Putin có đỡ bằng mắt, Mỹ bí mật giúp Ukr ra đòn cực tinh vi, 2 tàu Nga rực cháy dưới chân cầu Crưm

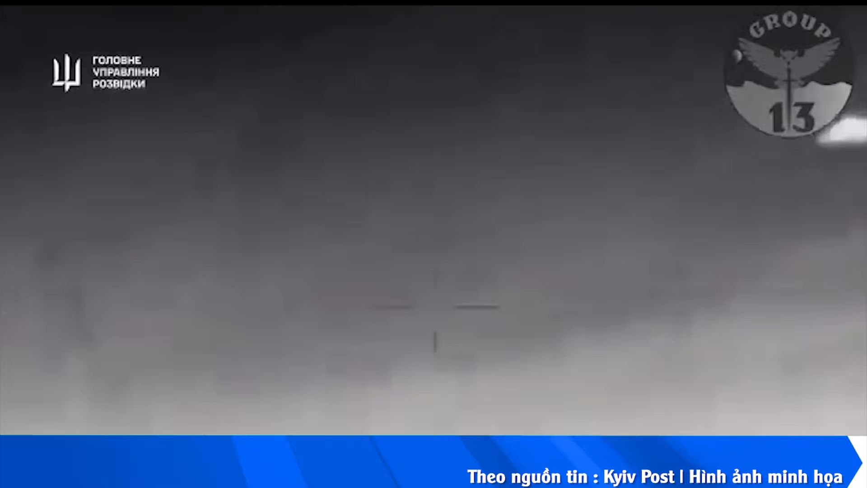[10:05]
nhắm vào các cơ sở phòng không Nga đang làm nhiệm vụ bảo vệ eo biển Kerch
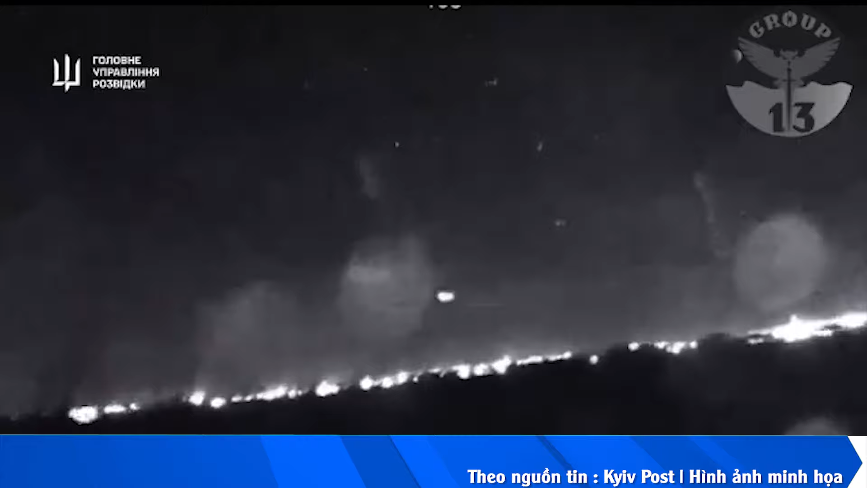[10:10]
Radio Liberty đã xác định vị trí địa lý của cuộc tấn công là tại vịnh Yukar ở cảng Channel Mosk Theo đó, khoảng 20 tiếng nổ đã được nghe thấy trong cuộc tấn công diễn ra vào khửa đêm 29 tháng 5,
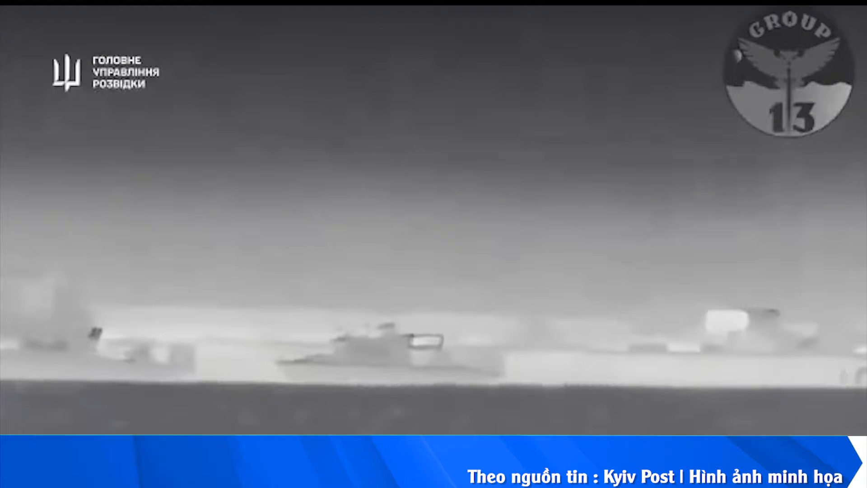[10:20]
rạng sáng 30 tháng 5 Một tuyên bố của Bộ Quốc phòng Nga hôm 30 tháng 5 cũng
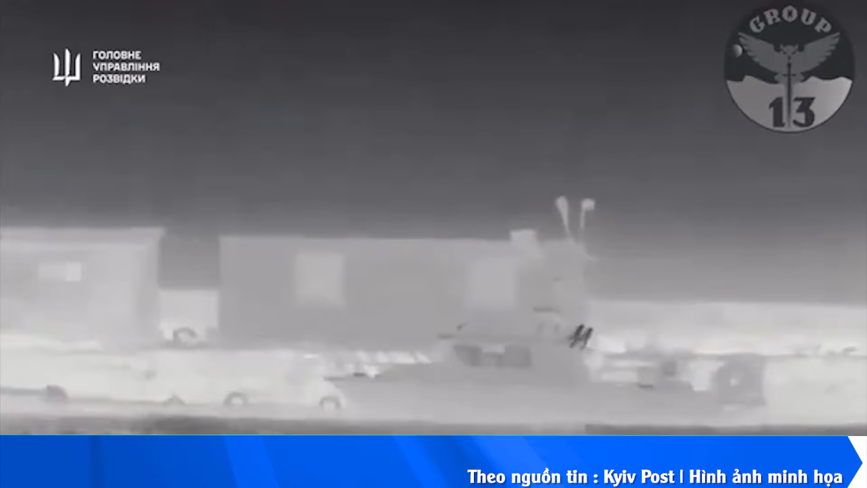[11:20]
cực cao dưới hỏa lực dày đặc của Nga pha chạm vào mạng tàu tuần tra lớp Tunes Theo HUR,